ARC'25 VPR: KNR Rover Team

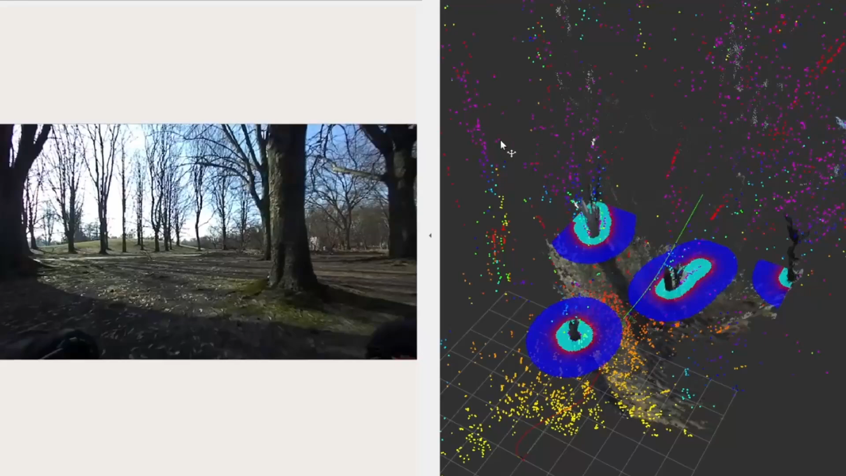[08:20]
the rover dynamically plans its path and performs real-time obstacle avoidance using onboard perception and decision-making systems.